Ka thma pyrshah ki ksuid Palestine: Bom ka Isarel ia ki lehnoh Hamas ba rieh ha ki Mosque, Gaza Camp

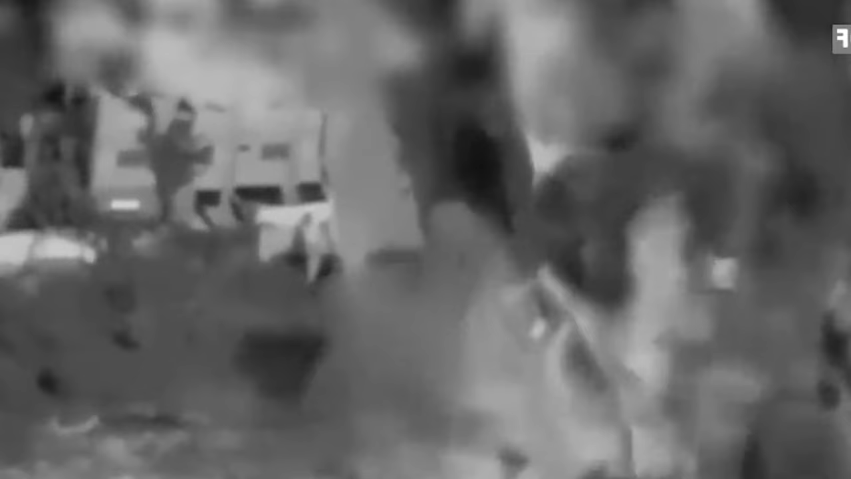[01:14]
Bat yaka jaga rung syakawai ke underground terrorist tunnel ha Gaza Strip.
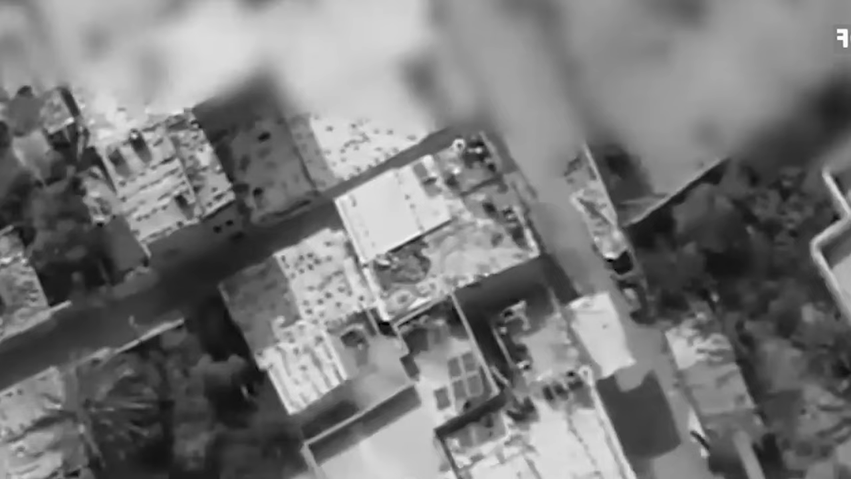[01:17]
Kapa penon kam daka Hamas.
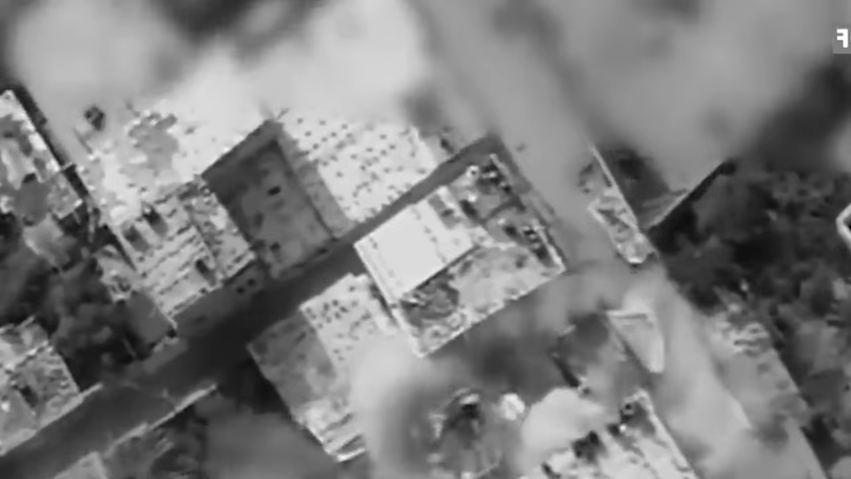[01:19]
Ka Israeli army ka ong baki sepai jongka.